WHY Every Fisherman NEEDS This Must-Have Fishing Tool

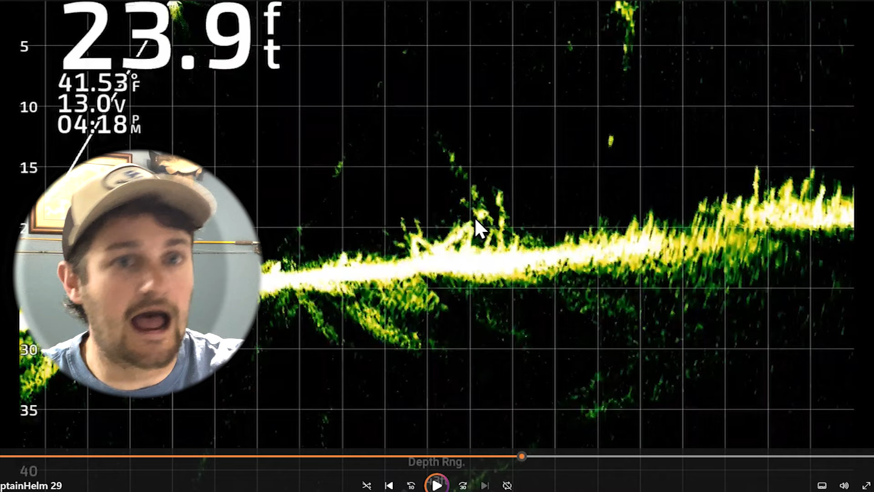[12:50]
On screen: depth 23.9 ft
graph so I marked it and then I just kind of went up there after I grafted or back around looking for other fish I just you know ended up dropping the trolling motor going and looking so I don't want to be this close but there goes now this was the mega bass hasdong shad a little small finesse swim bait uh where
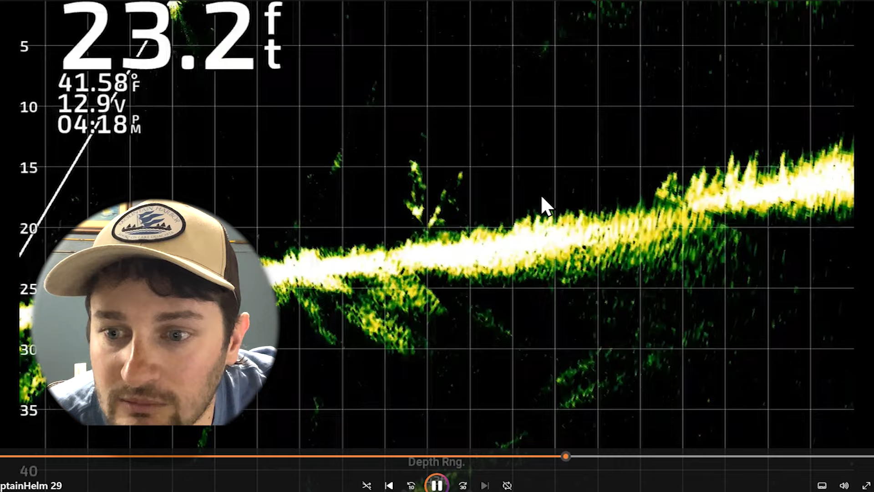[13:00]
On screen: depth 23.2 ft, water 41.58°F
we at I just dropped it in here goes so here we go right there we're swimming it swimming it swimming it now at this moment you might not see fish you might now know that these two
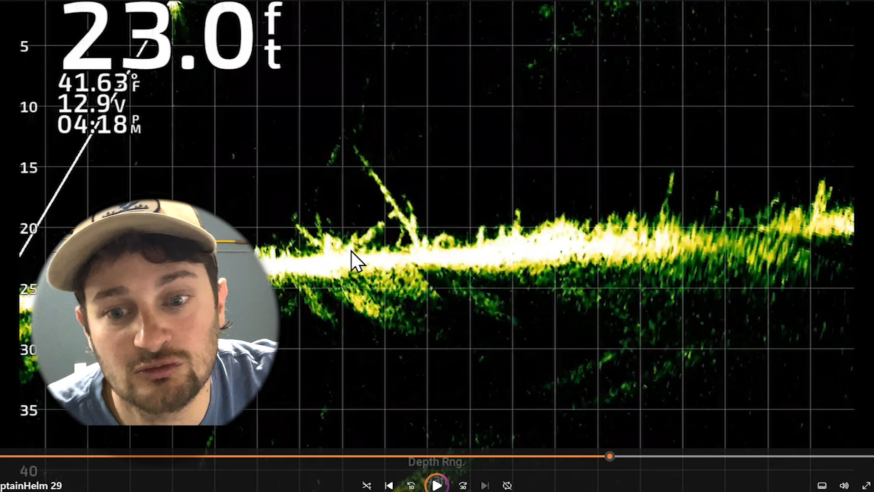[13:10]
On screen: depth 23.0 ft, water 41.63°F
could be fish now when I kind of worked my way up I thought I did see a kind of fish up in it and go down
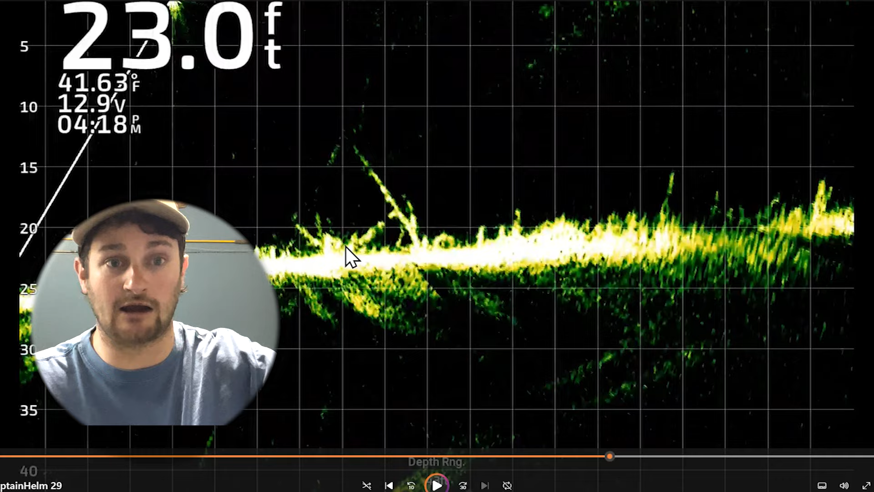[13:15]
On screen: depth 23.0 ft, water 41.63°F
okay so this is a cool fish catch there it is and here he comes watch this boom got him
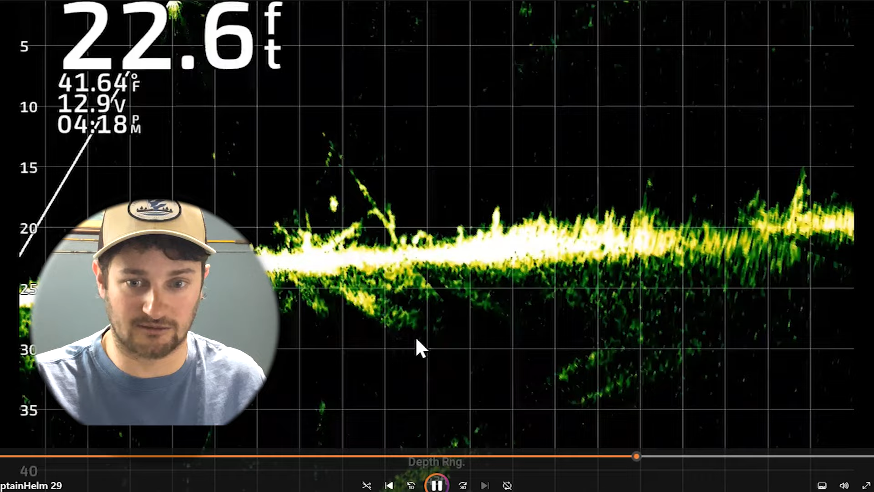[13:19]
On screen: depth 22.6 ft, water 41.64°F
that was a pretty sweet fish catch okay just a cool to see that happen hey guys after that end up running a couple more brush piles catching some other good size